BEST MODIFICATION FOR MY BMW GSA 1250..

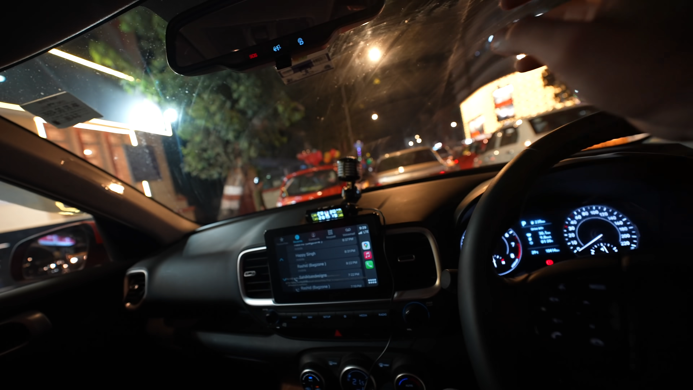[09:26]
मुझे पता नहीं आपका क्या सीन, लेकिन मुझको जब भी ऐसा खड़ा रहता हूँ तो टाइम पास करने के लिए मुझे वाइपर यूज़ करने में बड़ा मज़ा आता है, पानी लेते साफ होता है, लेकिन मेरे जो वाइपर का पानी जो है एज यू कैन सी वो ख़त्म हो गया है,
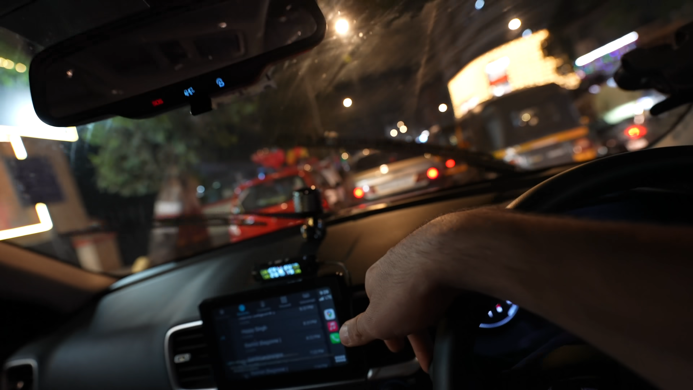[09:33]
और ये और ज़्यादा ख़राब हो गया है, तो मेरे को फटा से रिप्लेस करना पड़ेगा।